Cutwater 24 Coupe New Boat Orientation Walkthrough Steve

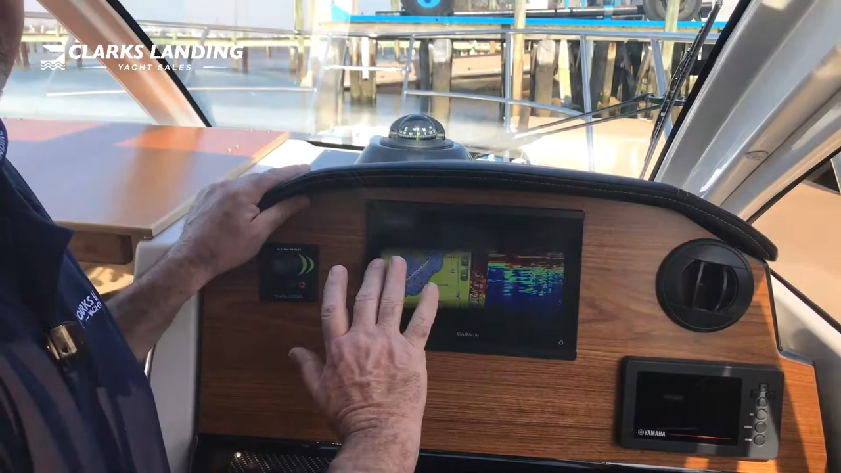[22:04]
or chart sonar and that's how that works and and there's all kinds of ways for you to custom tailor this putting your own waypoints and so on and so forth now as far as the switches are concerned